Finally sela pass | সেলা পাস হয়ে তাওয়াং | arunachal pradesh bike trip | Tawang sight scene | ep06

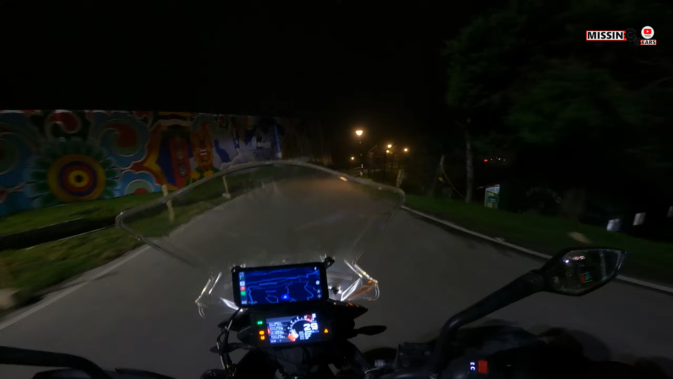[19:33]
আমরা ওয়ার মেমোরিয়াল পৌঁছে গেছি, ৭:১৬ বাজে, ৭:৪৫ আমাদের শো, মোটামুটি ২০ মিনিট মতন আগে আসতে বলে ওরা।